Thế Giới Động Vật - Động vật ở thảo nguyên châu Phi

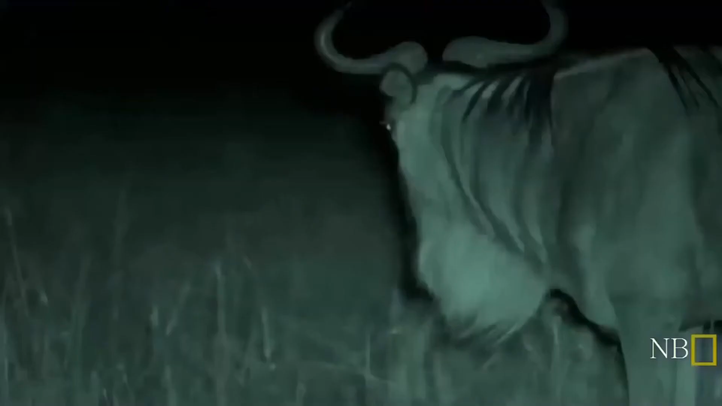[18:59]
Os gnus precisam ser muito cautelosos
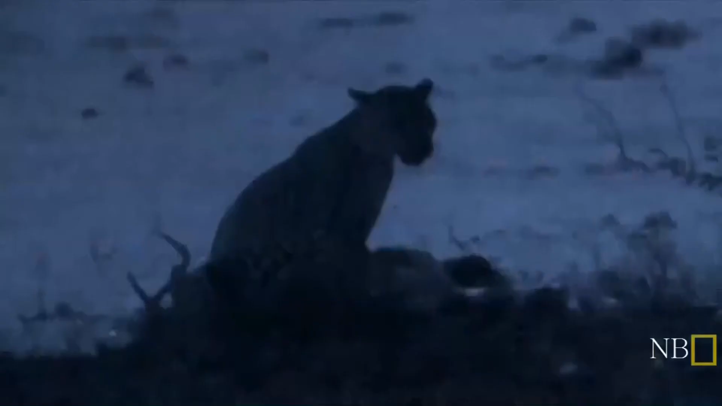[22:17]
Aproximando-se da caça do grande felino O inesperado Um crocodilo
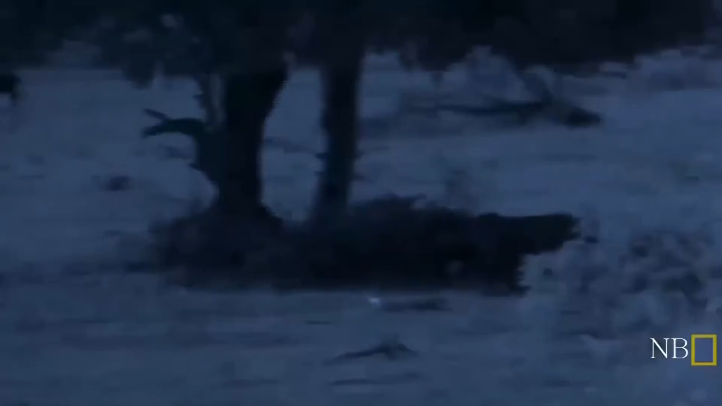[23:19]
Ele bravamente recupera sua caça das garras do crocodilo
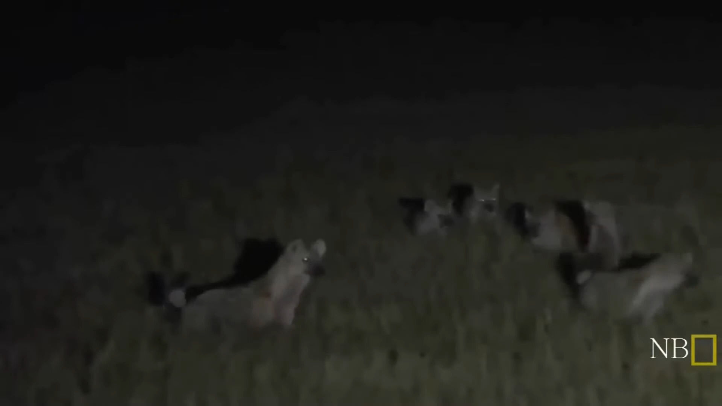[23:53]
Um grupo faminto de hienas Se aproxima de um grupo de leoas Se alimentando
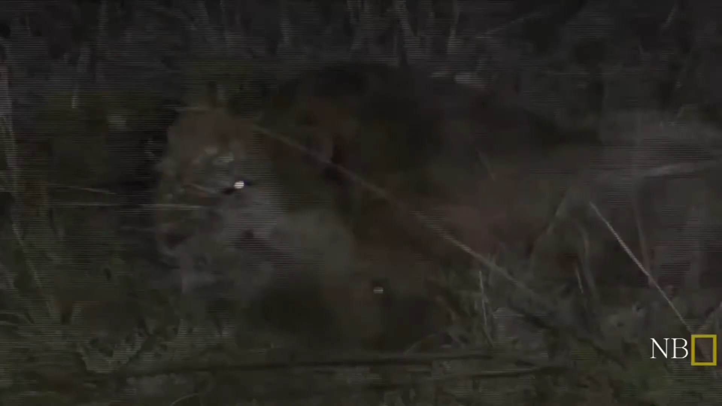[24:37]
O macho retorna para a caça